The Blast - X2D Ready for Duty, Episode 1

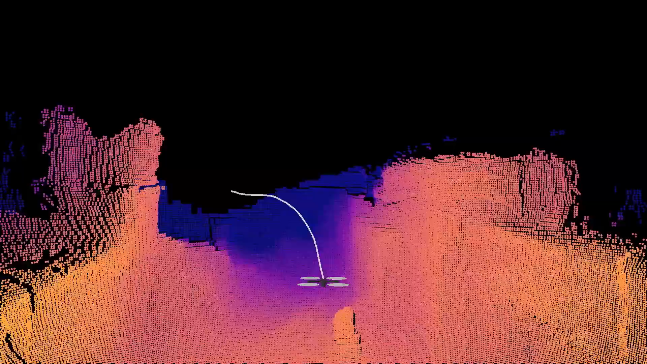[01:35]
the vehicle creates a 3D map of its environment in real-time and assists the pilot in navigating dense environments,
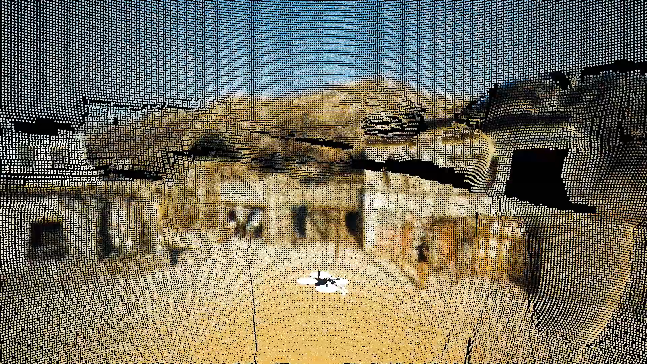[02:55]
By combining 40 megapixels of visual sensing, 360-degree obstacle avoidance,